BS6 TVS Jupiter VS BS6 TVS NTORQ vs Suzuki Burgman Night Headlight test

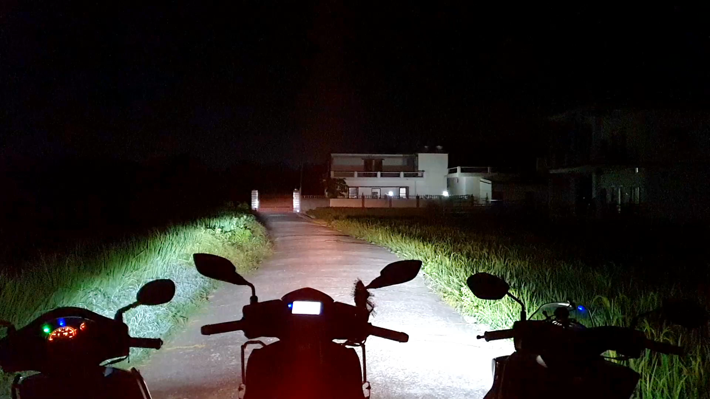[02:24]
कुल्दीब भाई भी जी सर बिल्कुल कह रहे है तो यहाँ पर हमारा प्यारा बर्गमेन फेल हो गया है एडलाइट एस में मगर बर्गमेन की हेडलाइट की भी रोशनी काफी अच्छी है मगर यहाँ पर क्लियरली जूपीटर जीता हुआ दिखाई देता है